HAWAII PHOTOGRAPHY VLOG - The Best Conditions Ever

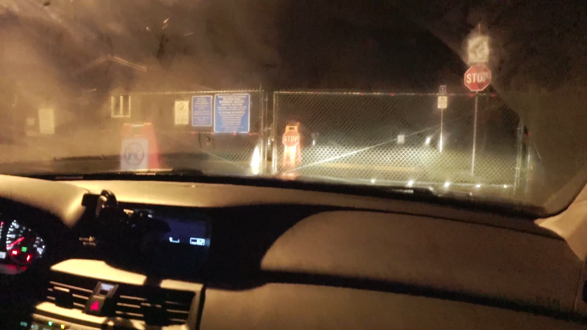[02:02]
That's for sure. Alright. Got in. Dodging some signs. They just keep on going, huh?
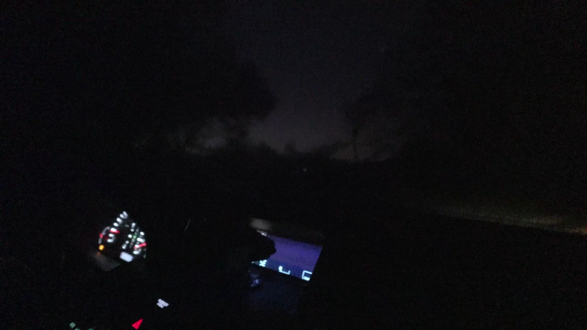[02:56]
Is the horizon. Oh, there might be some thick layer of clouds. Oh no, but I see an opening. Uh-oh.